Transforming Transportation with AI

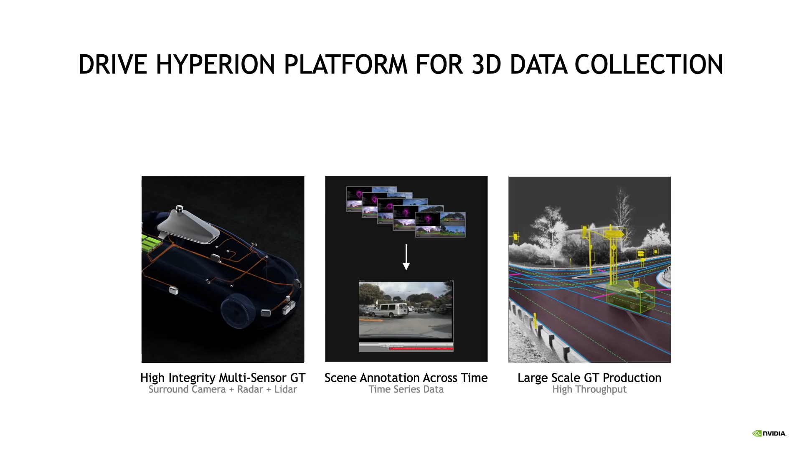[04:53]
Hyperion is designed with redundant Drive ORN computers and state-of-the-art surround cameras, radar, and LIDAR. It's architected to be functionally safe so that if one computer or sensor fails, there's a backup available to ensure that the autonomous vehicle can drive its passenger to a safe place. We're making Hyperion to help our partners who want to build self-driving software themselves.